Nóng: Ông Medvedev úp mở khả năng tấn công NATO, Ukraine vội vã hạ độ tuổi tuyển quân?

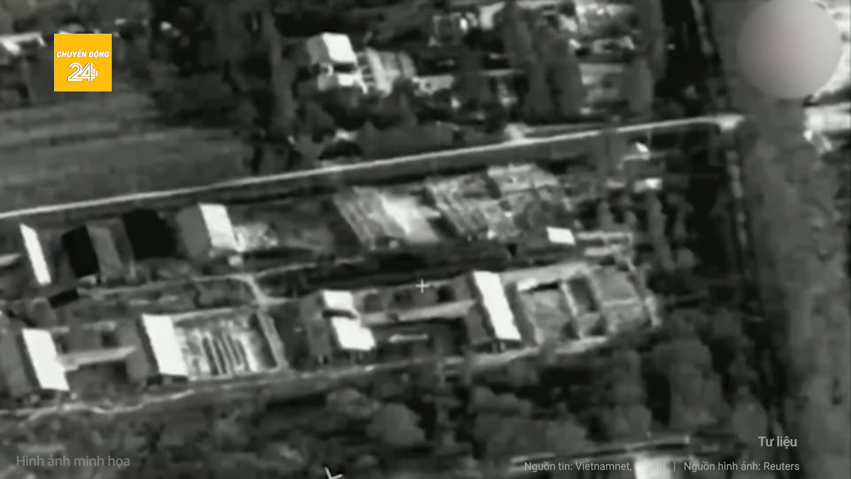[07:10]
Truyền thông Nga đã đăng video từ UAV trinh sát đang theo dõi điểm tập kết của lữ đoàn số 27 Ukraine gần khu dân cư Yunakoka ở tỉnh Shomy, phát hiện nhiều xe cơ giới phân tán quanh các ngôi nhà trong khu vực.
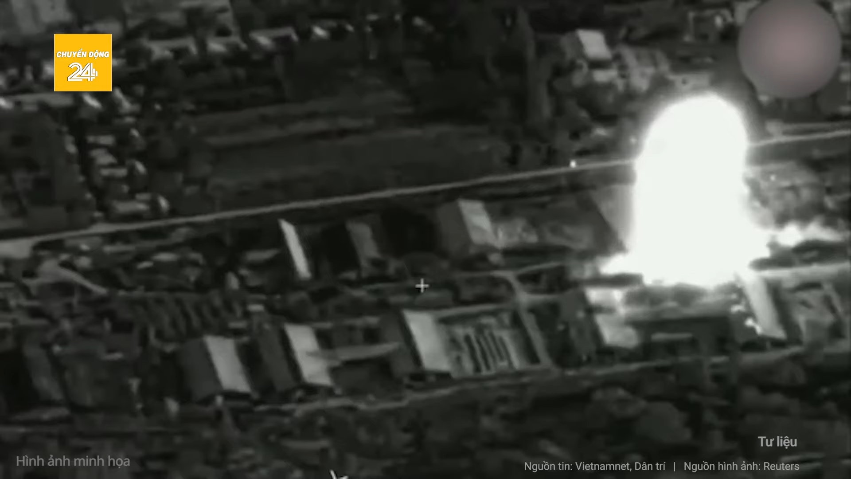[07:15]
Chưa rõ đây là lữ đoàn độc lập số 27 thuộc vệ binh quốc gia Ukraine hay lữ đoàn pháo phản lực số 27,
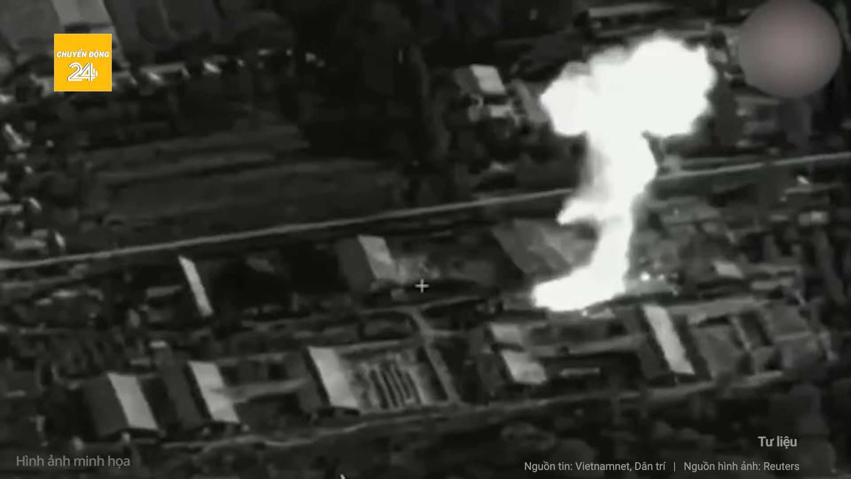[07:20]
đơn vị sở hữu các tổ hợp Himach do Mỹ viện trợ và đặt trụ sở tại tỉnh Shomy.
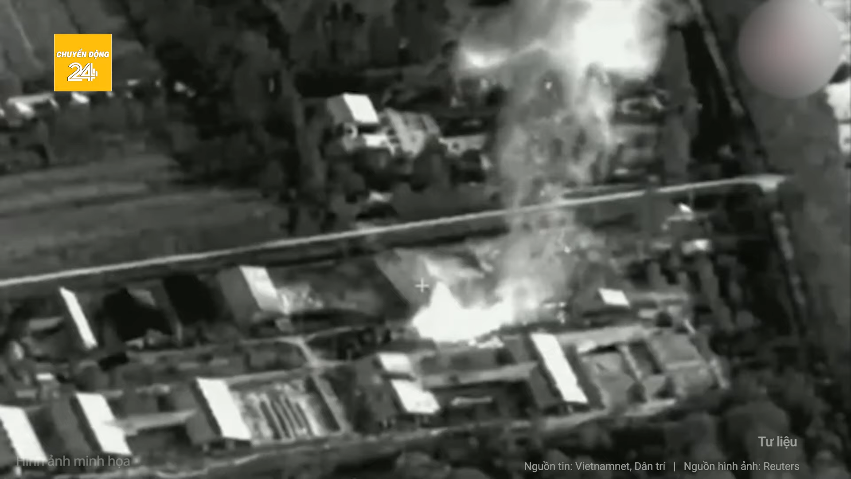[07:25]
Một tên lửa Iskander-M lao xuống giữa khu nhà và tạo ra vụ nổ lớn.
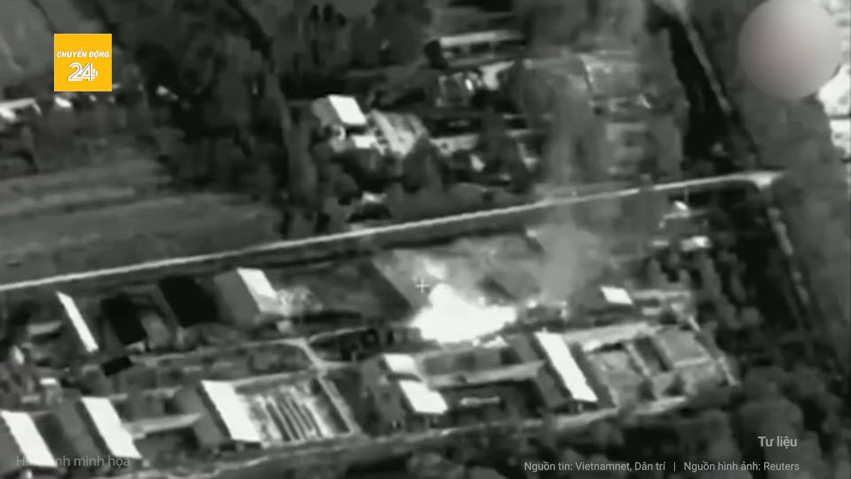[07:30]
Hình ảnh hiện trường cho thấy nhiều ngôi nhà bị san phẳng,
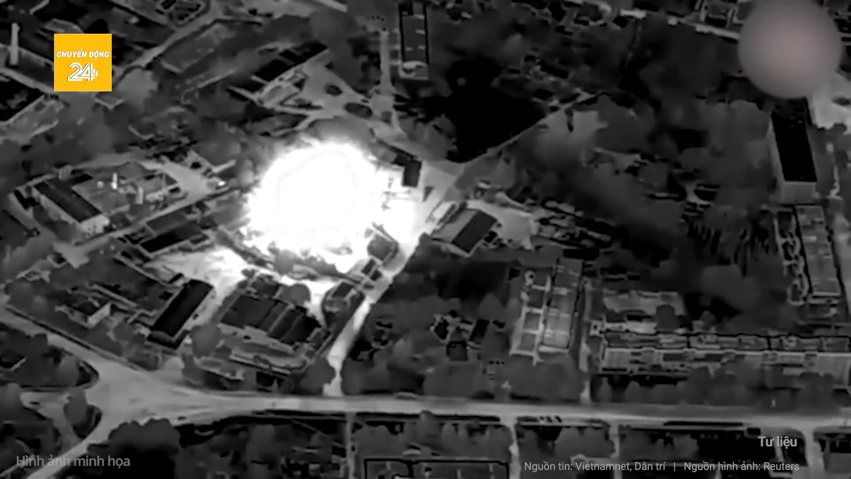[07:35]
trong khi mảnh văng và sóng sung kích từ đầu đạn Iskander-M gây hư hại cho các công trình, phương tiện gần đó.